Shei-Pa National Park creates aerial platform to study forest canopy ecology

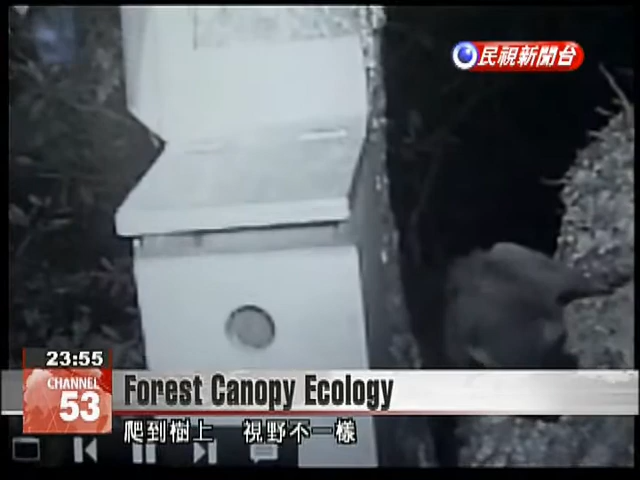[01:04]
Video cameras capture squirrels eating meat and bird eggs. Reaching the canopy at higher than 20 meters allows us to see natural ecology that we rarely see.